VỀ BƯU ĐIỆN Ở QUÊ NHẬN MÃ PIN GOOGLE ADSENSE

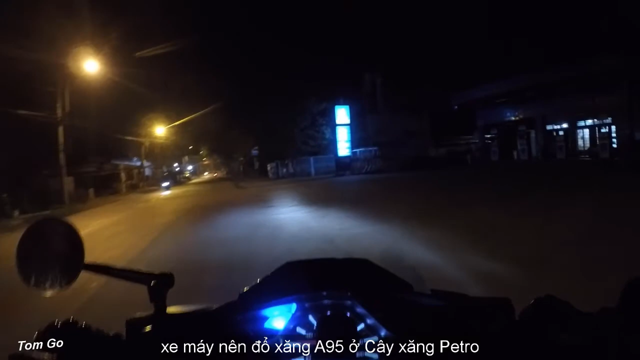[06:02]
Đi luôn biết sao giờ 5 giờ rưỡi rồi Chưa mở Chưa dậy nữa Thì mấy bạn mà đi đường xa nên đổ cây xăng Petro Thì chất bự xăng nó sẽ uy tín hơn những cái cây xăng khác